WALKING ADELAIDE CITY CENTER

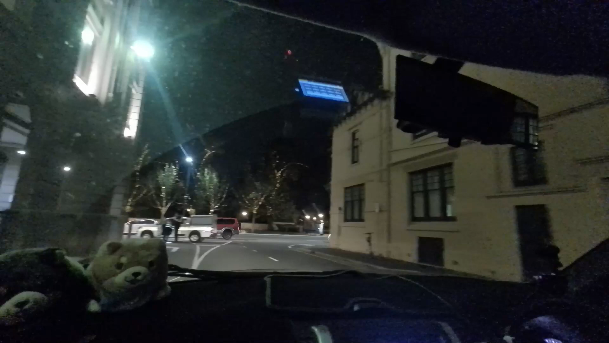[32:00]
女の子の方ほら見せてください交差点の道を塞ぐようにしてパトカーが止まってますよこんなことありますかパトカーなのかないや警察
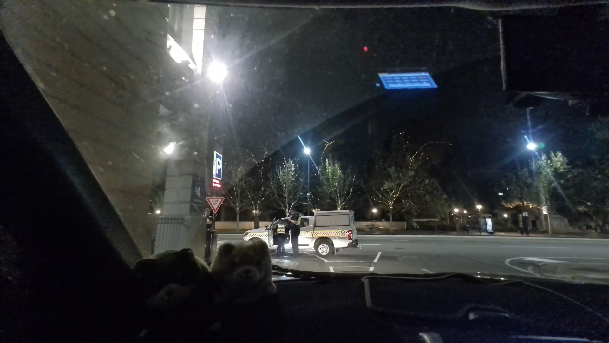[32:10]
だからパトカーですよねなんか警察車両ですねパトカーじゃないけど警察車両まあ仕方なくちょっと避けて
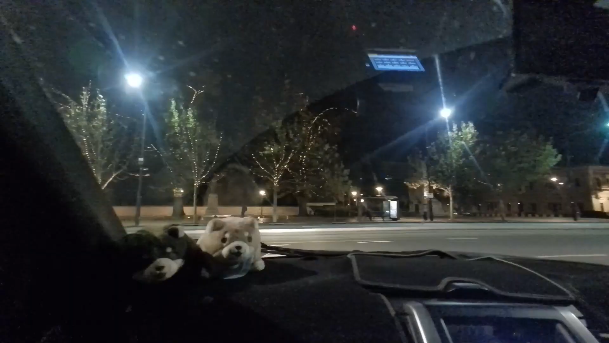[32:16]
こう言ったんですけどなんか酔っ払いの黒人がなんかしゃがみ込んでましたね